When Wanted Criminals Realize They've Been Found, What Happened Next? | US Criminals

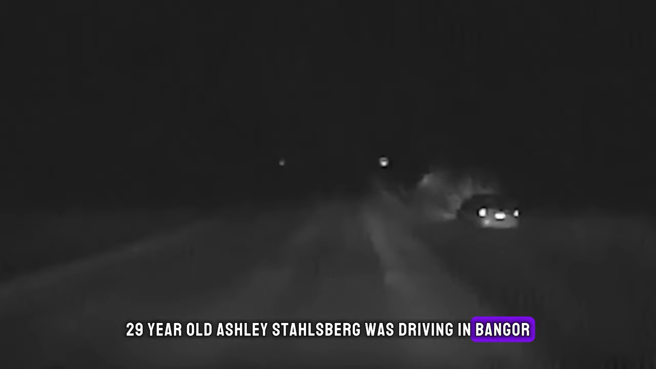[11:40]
Wisconsin, when a sheriff's deputy randomly ran her plate and found that her
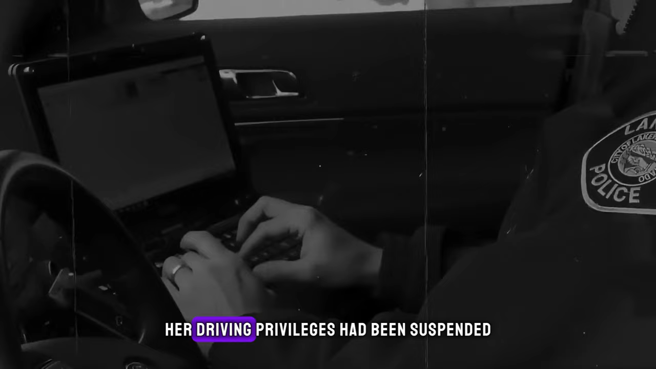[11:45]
driving privileges had been suspended for failing to pay a fine. However, when the deputy attempted to pull her over, Ashley refused to stop,
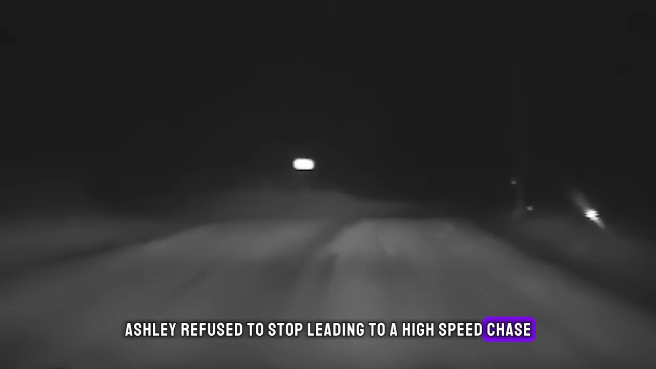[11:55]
leading to a high-speed chase where she outran the pursuing officer, driving at 124 miles per hour.
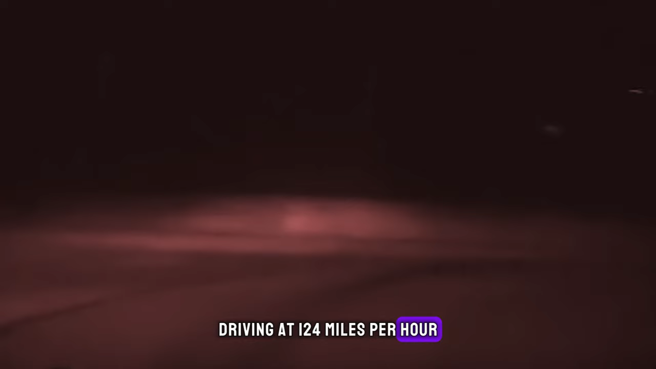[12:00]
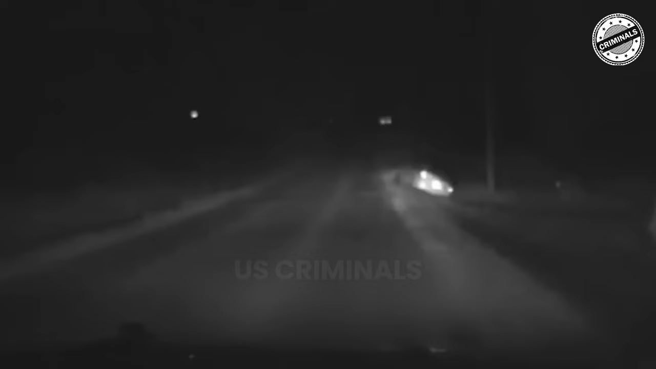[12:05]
Ten-four is still driving. Wisconsin plate. Adam Lincoln Young, 8527. Adam Lincoln Young, 8527. We're still on Big Creek Road. It's driving through the east ditch right now. It was not unexpected when she crashed into a ditch due to her uncontrollable speed, but even this did not stop her from fleeing from the police at an insanely high speed until her vehicle got totally disabled.
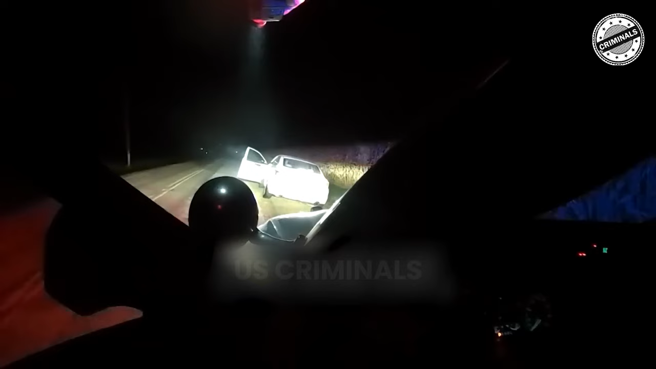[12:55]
Sounds like, get out of the vehicle. Driving all over the road into the ditch. Not really sure at this point. Get out of the vehicle. Turn around and face away from me. Put your hands above your head. Put your hands above your head.
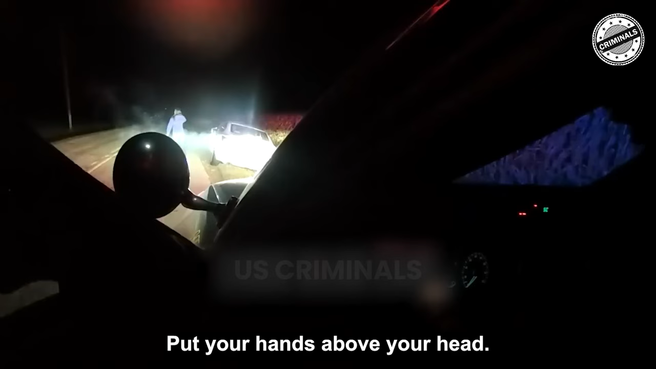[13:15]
I'll explain it to you once I get your custody. Raise your hands. Put your hands above your head. Do it now. Hold up. Pull your sweatshirt up with your hands. 117, what about her? Turn around. All right. What? Yeah.
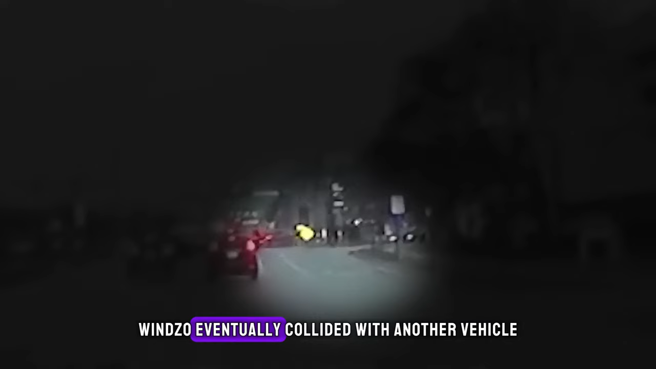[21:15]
Winzo eventually collided with another vehicle at an intersection, narrowly missing a pedestrian before coming to a halt.